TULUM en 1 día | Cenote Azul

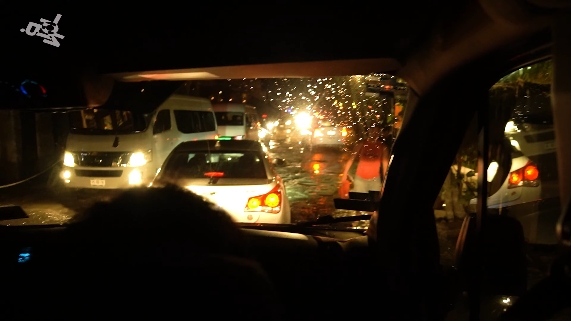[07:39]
Miren, amigos, este lugar no está bonito. Bueno, el pavimento no está bonito.